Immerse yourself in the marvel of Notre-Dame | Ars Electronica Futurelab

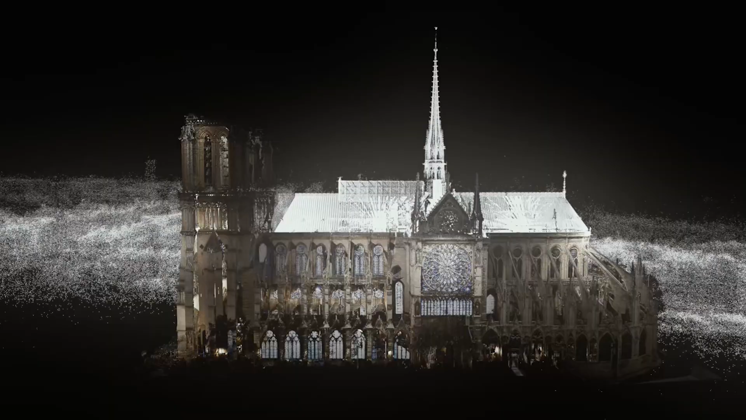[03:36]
This 3D experience space enables wide audiences to immerse themselves in world heritage in stereoscopic 3D and larger than life size.